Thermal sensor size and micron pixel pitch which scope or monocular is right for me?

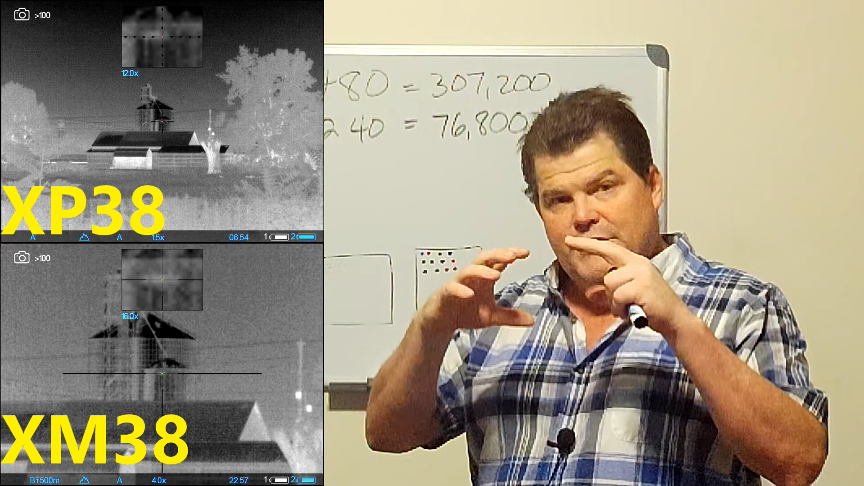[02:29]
zooming on the the image so if you think of it in terms of one of those old dot matrix printers I don't
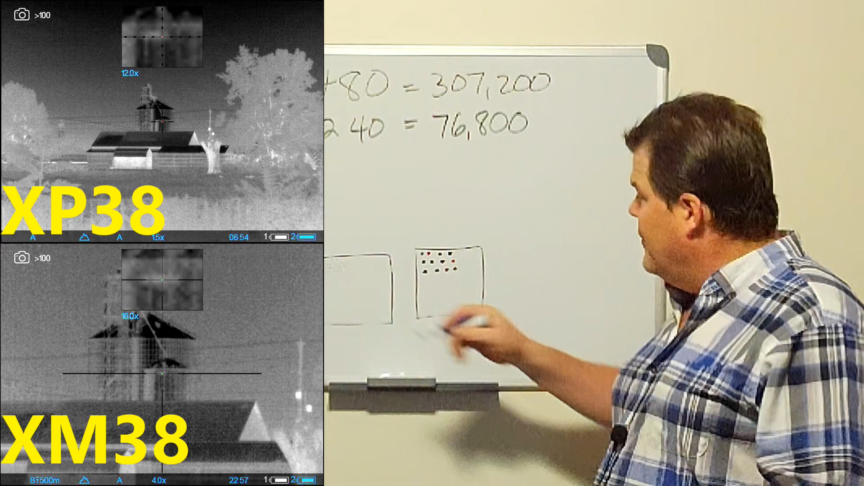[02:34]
know if you can see these dots but you know if you have one made up of a lot more dots like in the case of this the 307,200
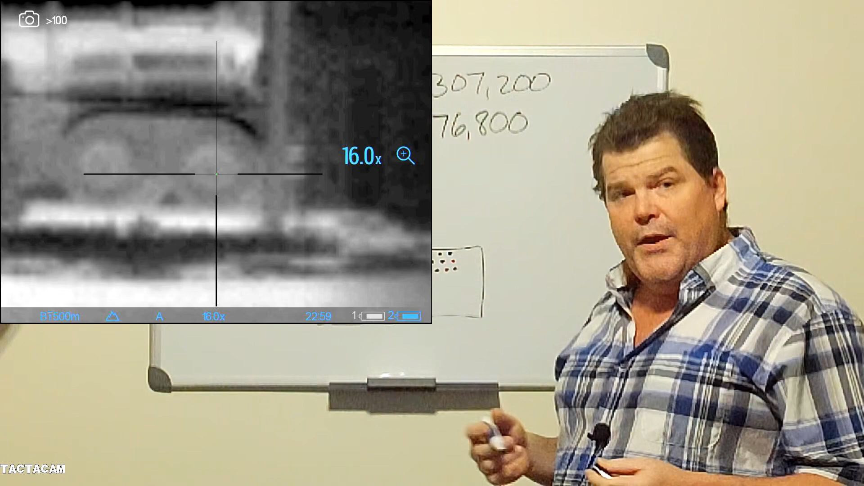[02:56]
pixelated in your background image a lot more on a smaller sensor so that's why they're stepping
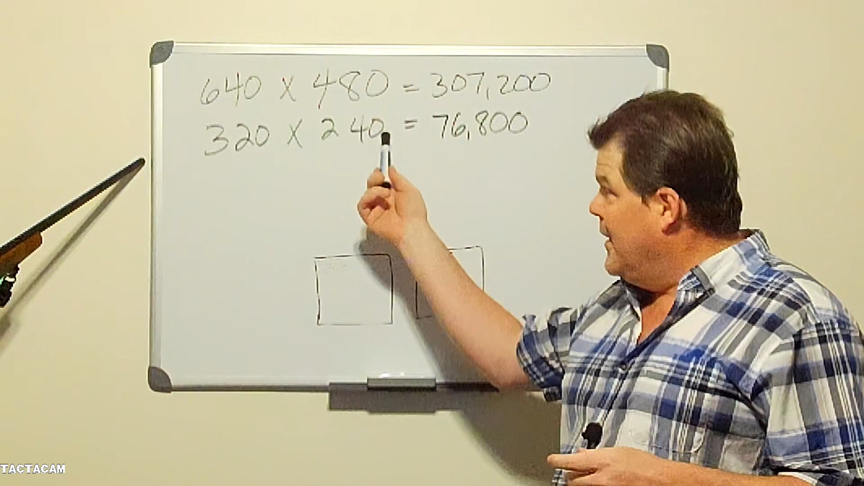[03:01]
up on magnification and down here and you say well why wouldn't they just hold the magnification
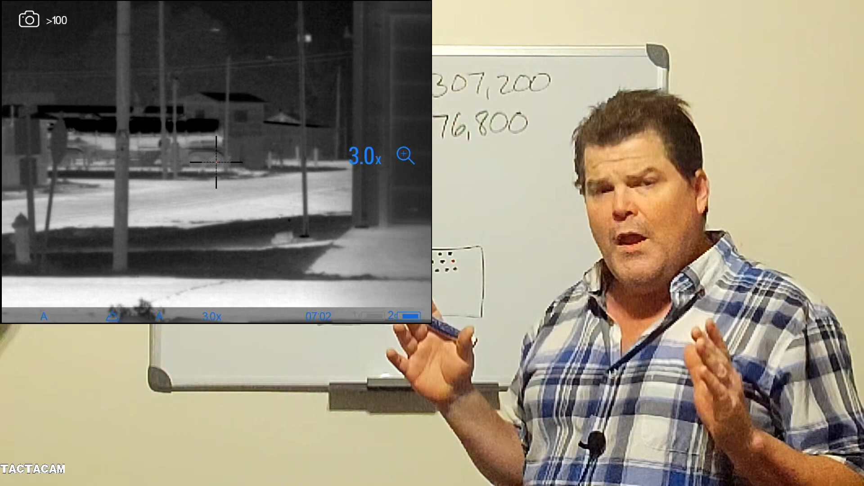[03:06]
higher because in most hunting situations field of view is very critical so what they're trying
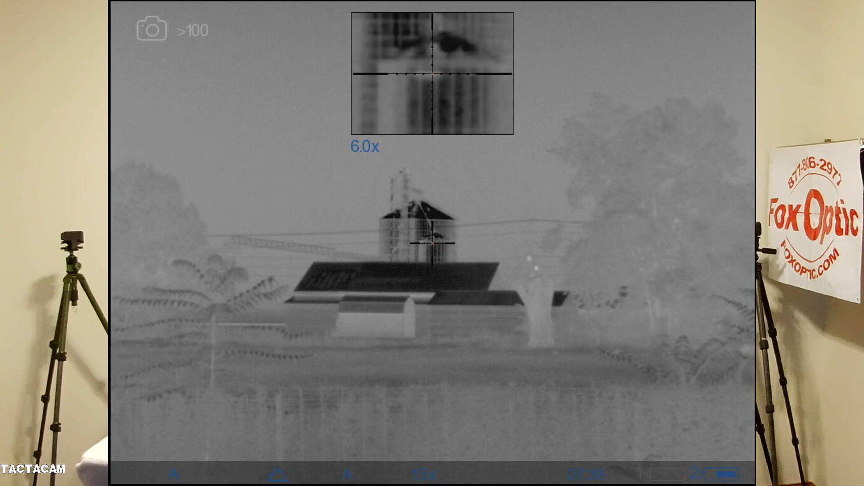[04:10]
high magnification sitting there in the top center of your screen with its own reticle and then the a nice big you know wide field of view screen all overlaid together right there with its own reticle so i'm just an eye twitch
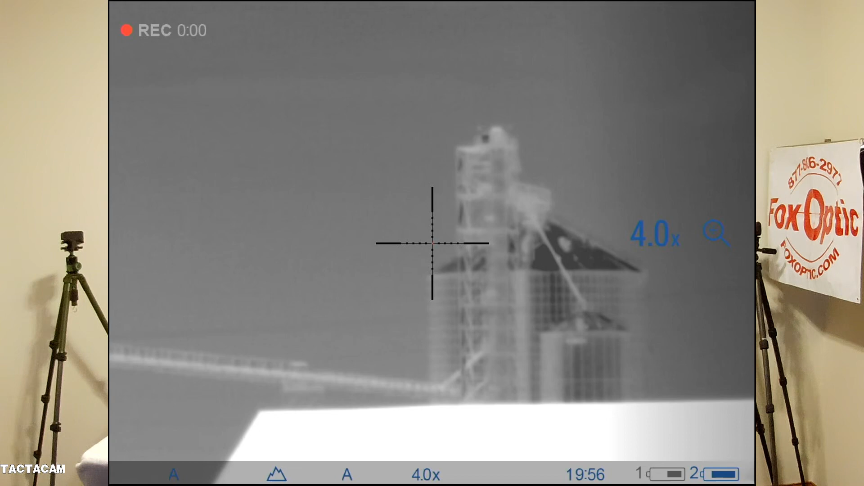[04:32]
magnification meet your needs then in some instances you can save quite a bit of money uh you know versus going to the xp just know that in almost every case the xp is going to give you a bit more
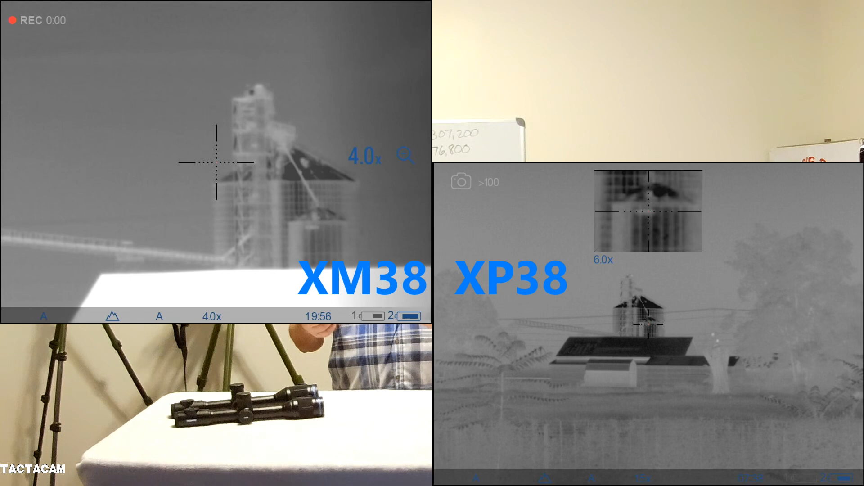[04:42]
versatility in my opinion you know across its power range the next thing i want to touch on in combination of that are the output display